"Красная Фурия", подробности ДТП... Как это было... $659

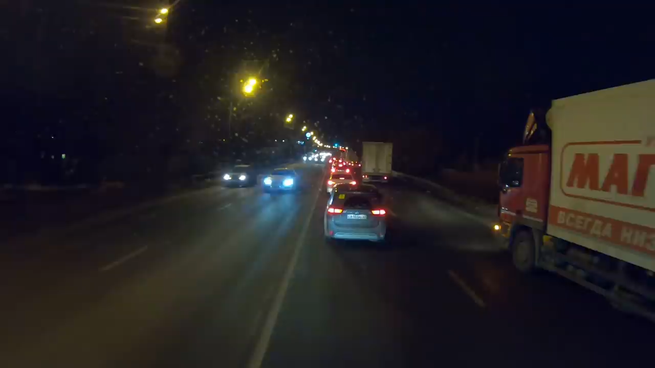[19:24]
эвакуирует магнит магнита нам чуть-чуть осталось здесь уже потолкаться и в принципе то по идее дальше должны побежать
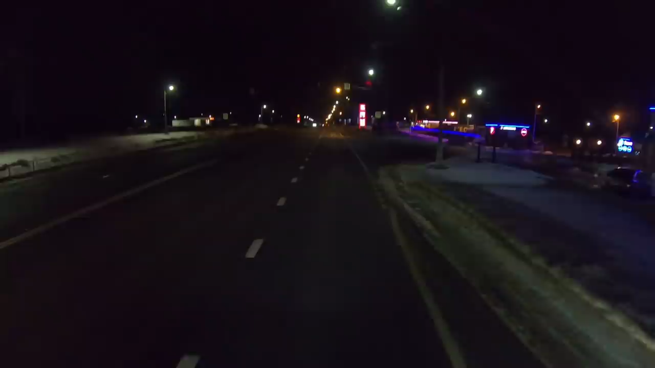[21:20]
так как-то стоянка а вот лучше на монтаж и грузовой и вот свободно никого нет ну да а как туда к ним подъезжать надо сходить спросить стоять на аварийках ну просто
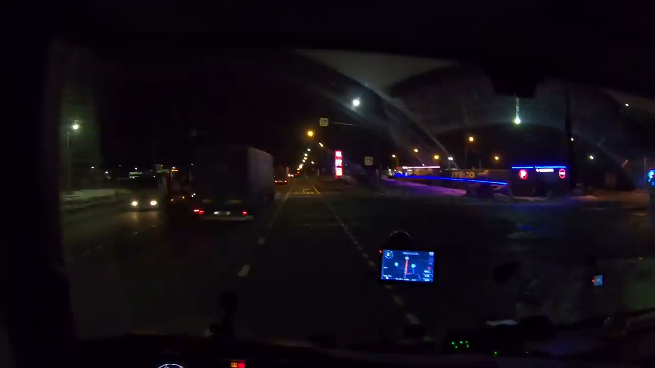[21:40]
короче едем дальше чувак говорит что он тут один у него там работы много ну он колеса клеил вот заниматься ему нами некогда пробуем дальше ехать ну возможно будем придется ночевать с новым колесом на кассетнице кто его знает сейчас что у нас Рязань впереди может в Рязани
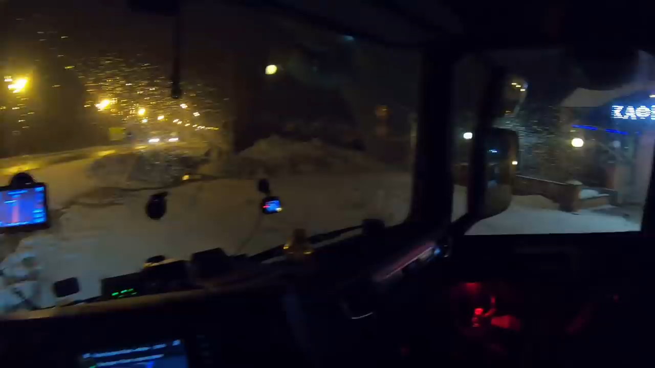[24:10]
ну вот все кстати тут кафешка хорошая правда мы тут еще снега дождались да не спасибо парняке время конечно же 15 минут 12 ну парняка Андрюха человек работает до 9 я приехал в начале 9 ну правда молодец спасибо ему остался